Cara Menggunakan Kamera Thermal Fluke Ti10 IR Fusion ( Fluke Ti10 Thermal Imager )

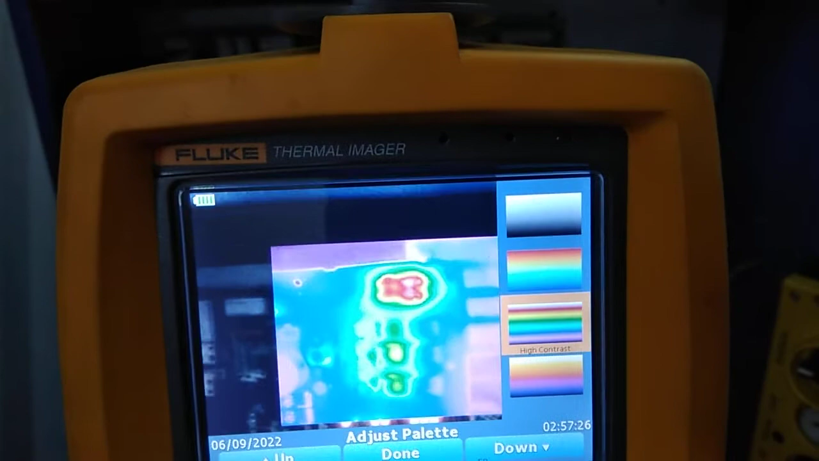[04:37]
ini tiga jadi sesuai kebutuhan gak sih bisa kita sesuaikan ini warnanya kalau sudah selesai oke
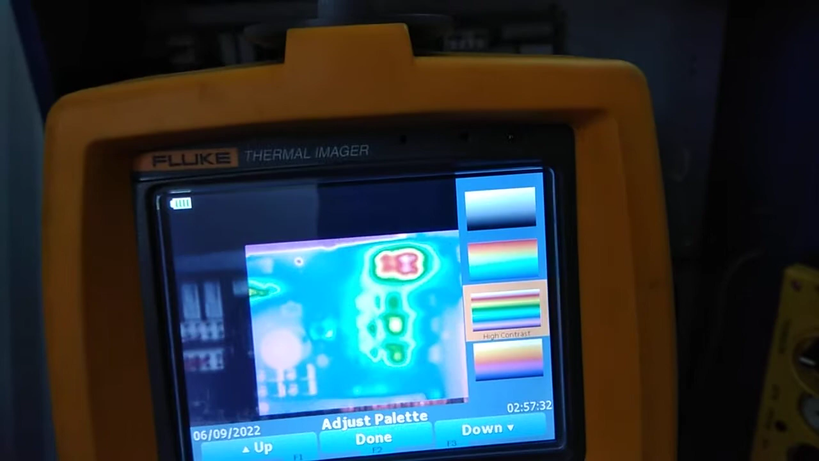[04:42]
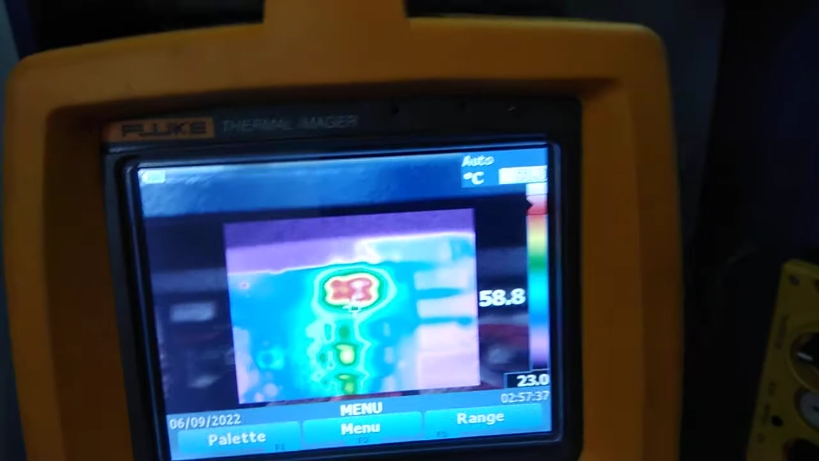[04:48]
On screen: scale bottom 23.0°C
ini ini yang pokoknya titik titik paling tengah kalau kita mau lihat seberapa suhunya
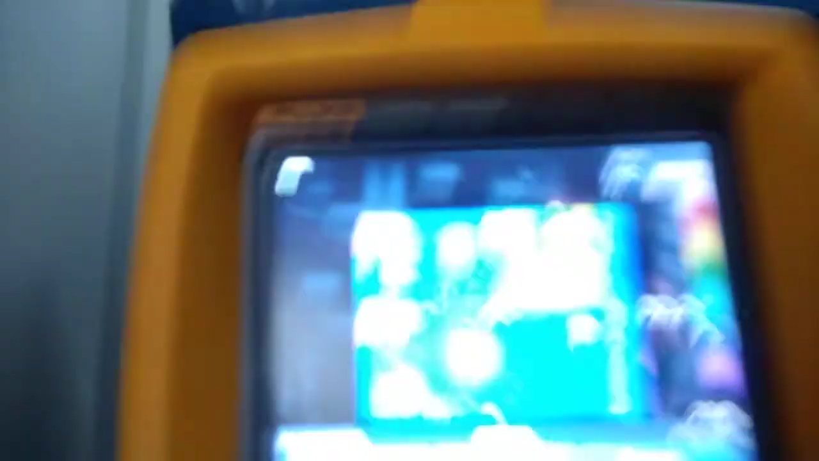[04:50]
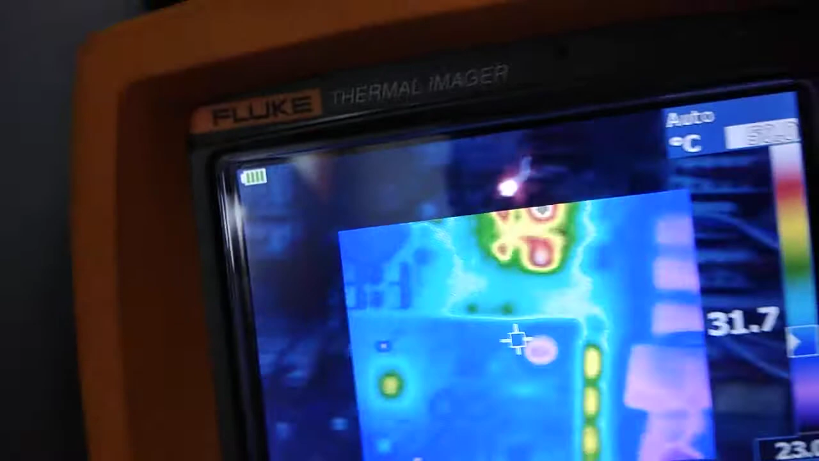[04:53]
karena beda-beda dia menunjukkan suhu yang berbeda
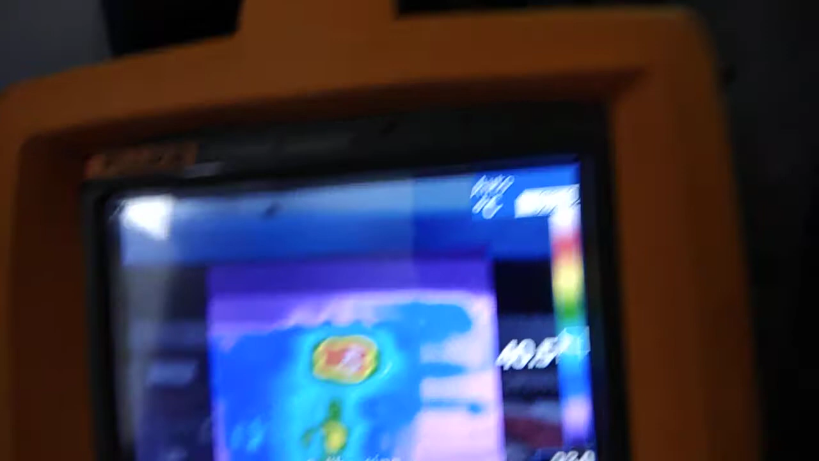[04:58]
jadi misalnya kalau ada koneksi yang gak bener longgar dia akan kelihatan panas disini